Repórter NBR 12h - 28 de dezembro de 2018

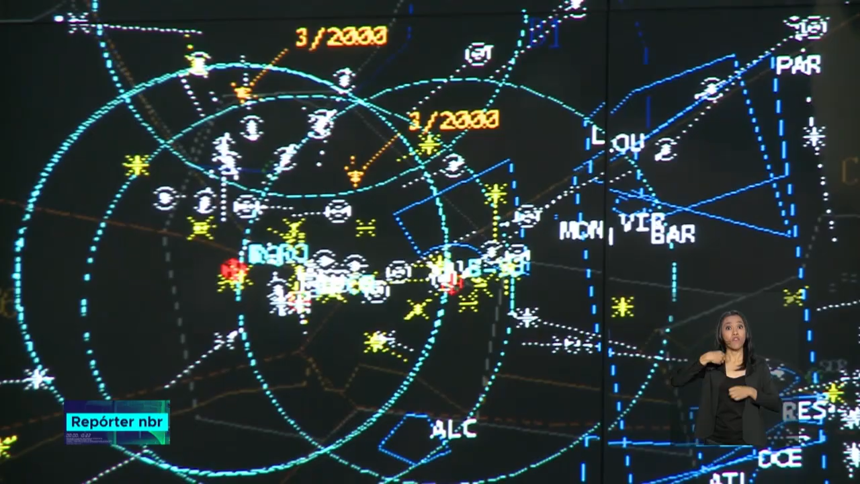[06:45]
E essa área vermelha, se alguma aeronave tentar passar por todas as áreas,